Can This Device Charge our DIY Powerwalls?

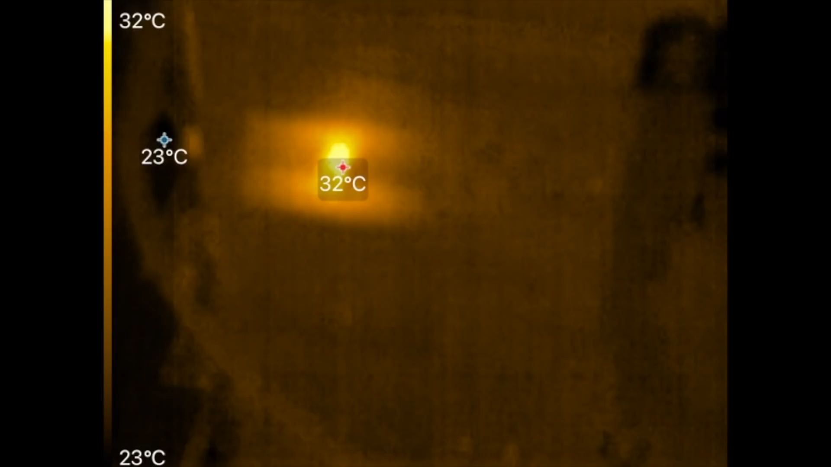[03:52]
On screen: scale top 32°C, scale bottom 23°C
what why is that one hot oh i'm gonna have to check that
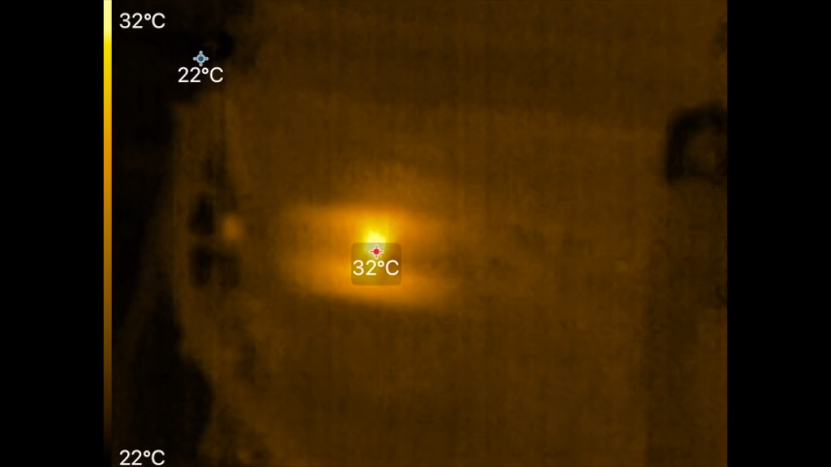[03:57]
On screen: scale top 32°C, scale bottom 22°C
there it is what that's in the connector
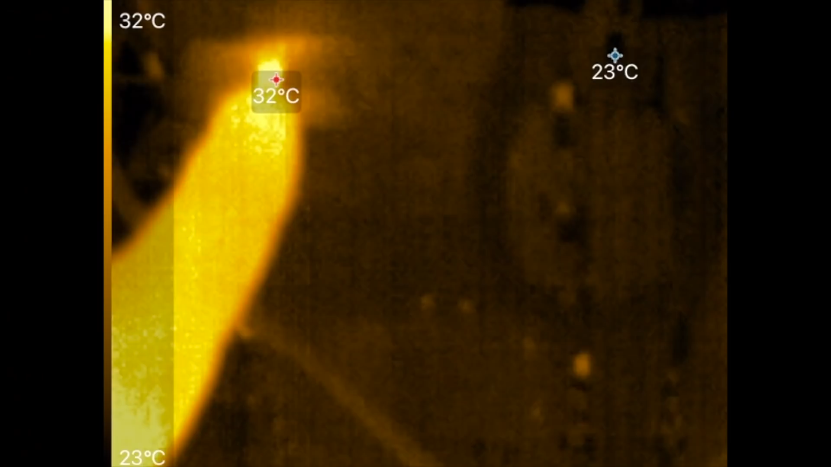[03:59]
On screen: scale top 32°C, scale bottom 23°C
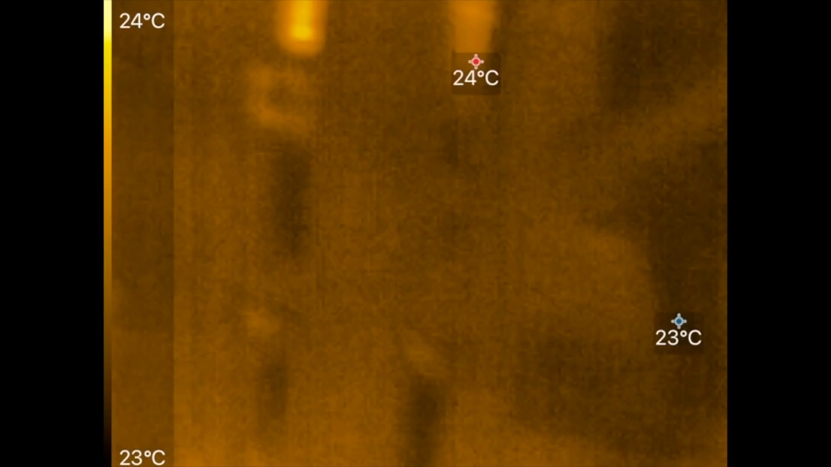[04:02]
On screen: scale top 24°C, scale bottom 23°C
why is the connector hot i don't get it
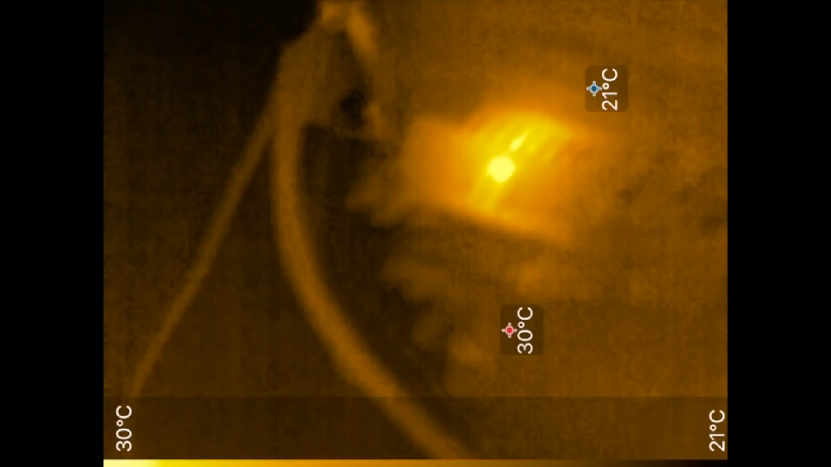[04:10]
On screen: scale top 30°C, scale bottom 21°C
that's interesting resistance of some kind because look at that
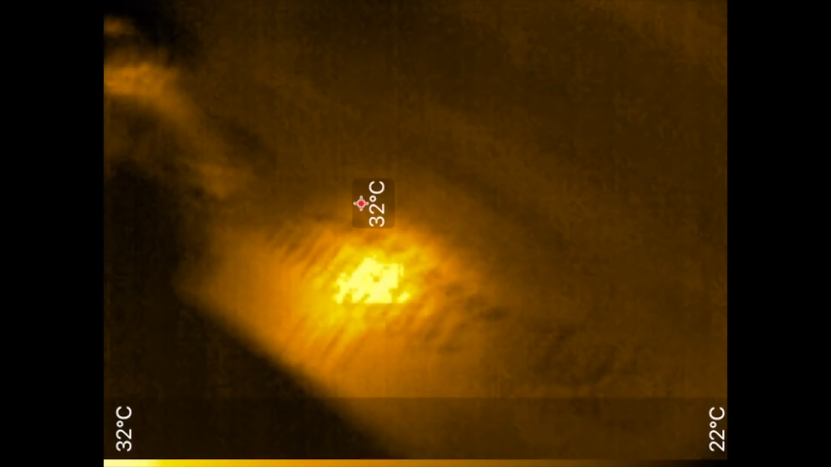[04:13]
On screen: scale top 32°C, scale bottom 22°C
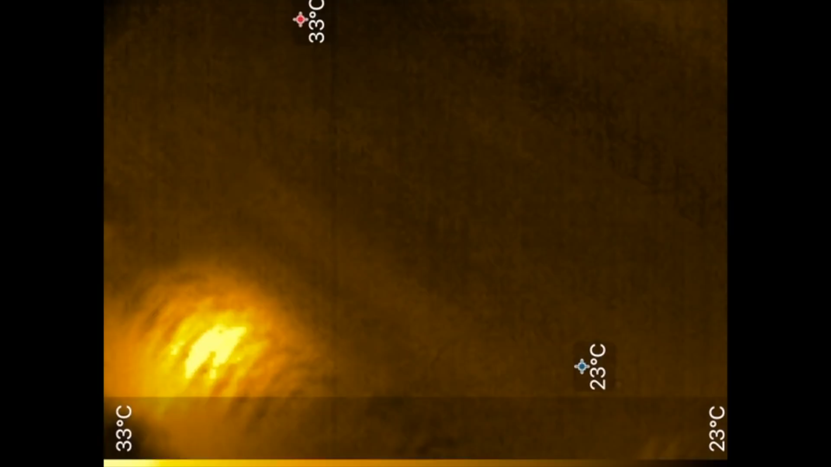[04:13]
On screen: max 33°C, min 23°C, scale top 33°C, scale bottom 23°C
that's not even connected to anything
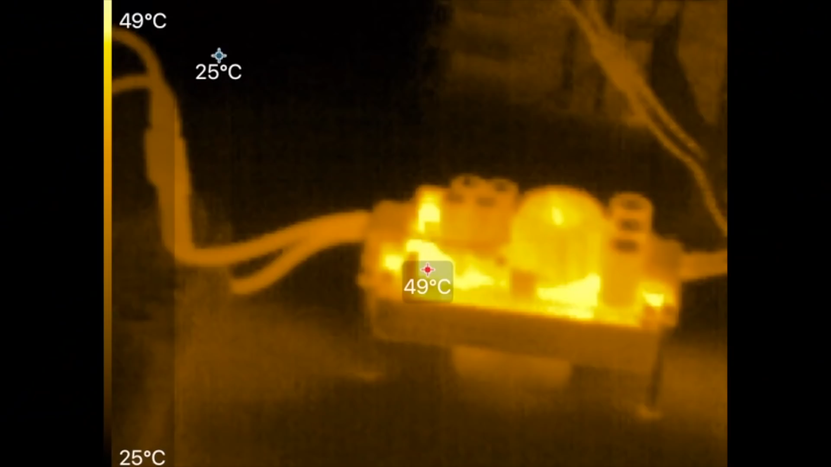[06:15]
On screen: scale top 49°C, scale bottom 25°C
all right here we go this
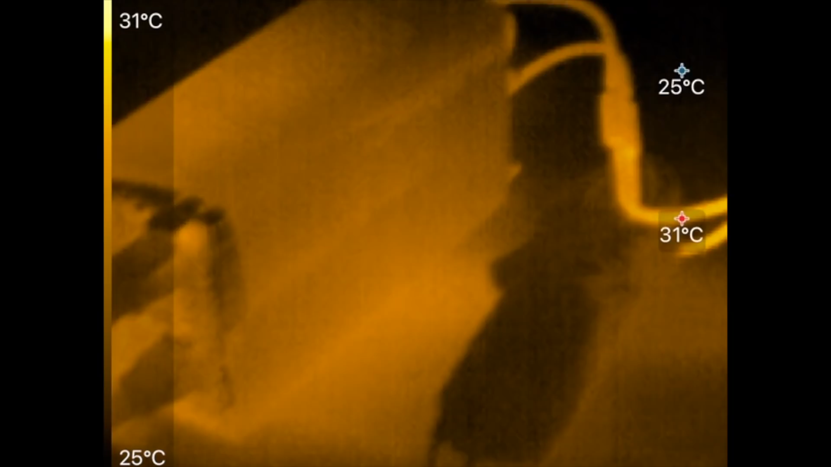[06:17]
On screen: scale top 31°C, scale bottom 25°C
is what it looks like this guy is not breaking a sweat because it can
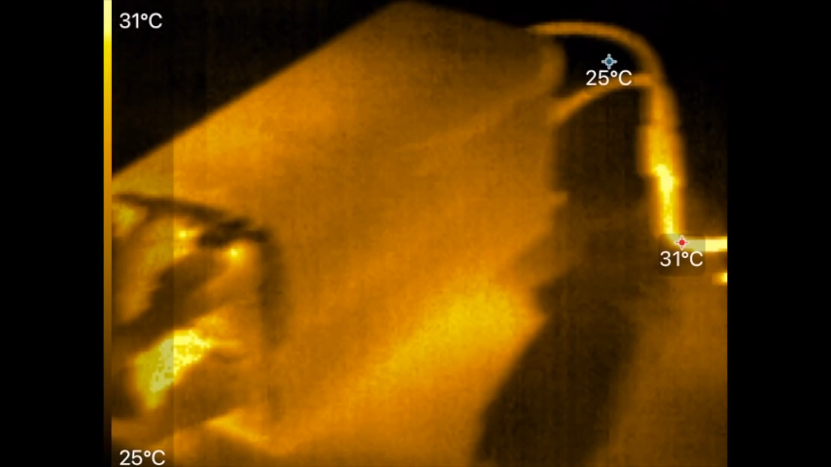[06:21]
On screen: scale top 31°C, scale bottom 25°C
handle
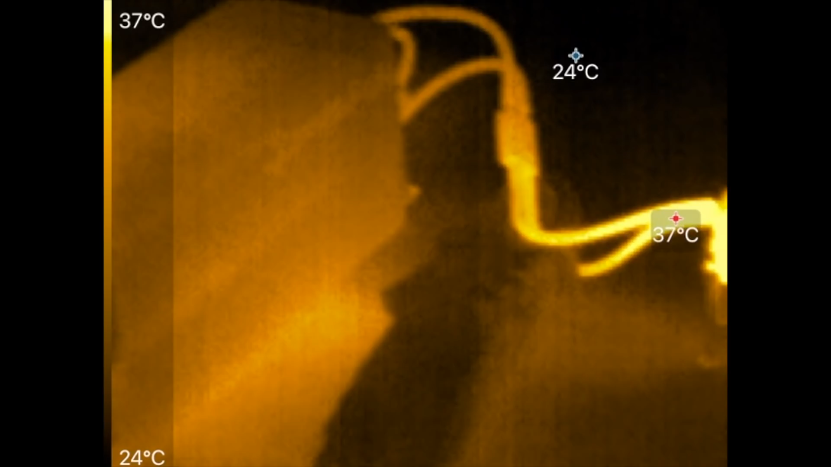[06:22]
On screen: scale top 37°C, scale bottom 24°C
that the cables are okay yeah see here we go this thing is running
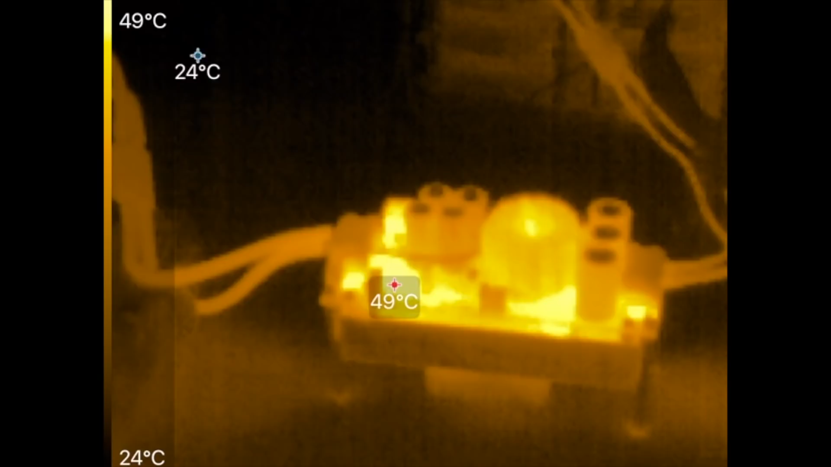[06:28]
On screen: scale top 49°C, scale bottom 24°C
a bit hot so the problem with this at this
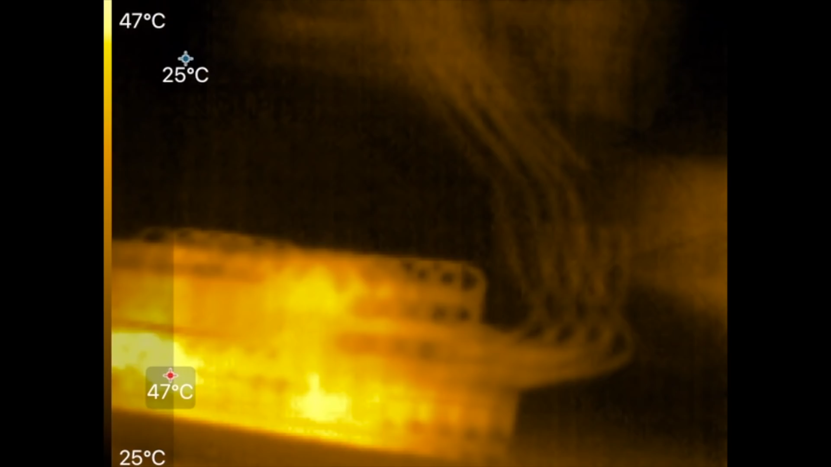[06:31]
On screen: scale top 47°C, scale bottom 25°C
setup right this is
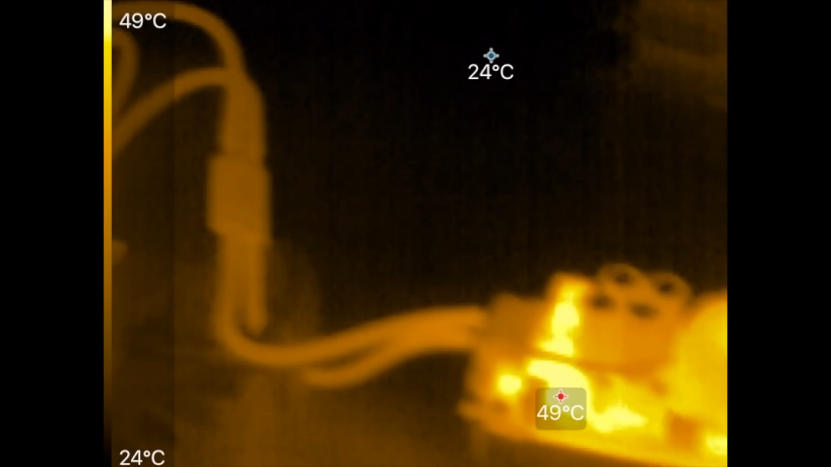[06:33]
On screen: scale top 49°C, scale bottom 24°C
uh 24 volts oh actually it's 24 volts into 48 volts
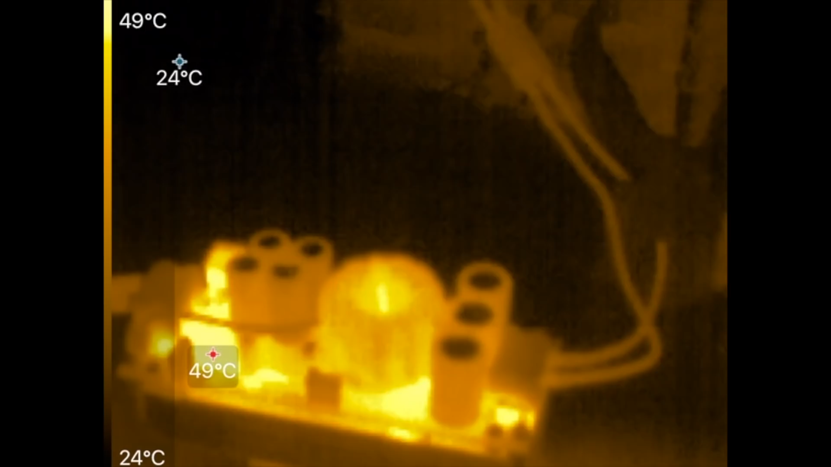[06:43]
On screen: scale top 49°C, scale bottom 24°C
yeah so we're stepping up the limitations here is the amperage right and right now on the low side is running around 21 volts which is about half of what this little unit can do so theoretically at
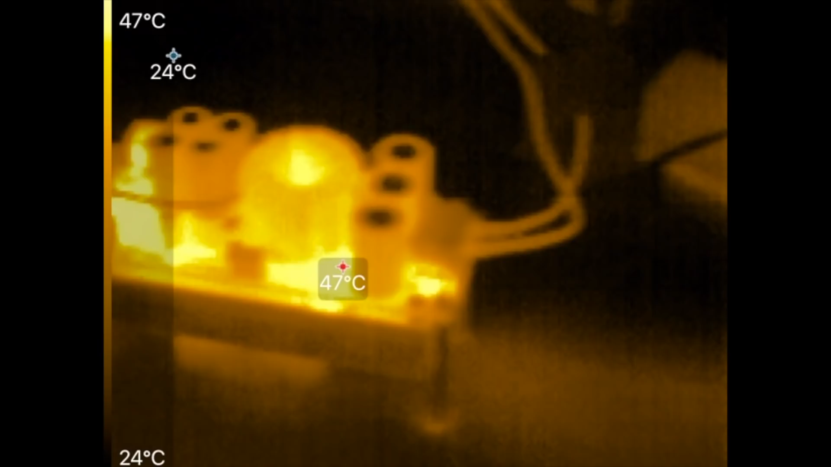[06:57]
On screen: scale top 47°C, scale bottom 24°C
this setup at this voltages this unit could only go about a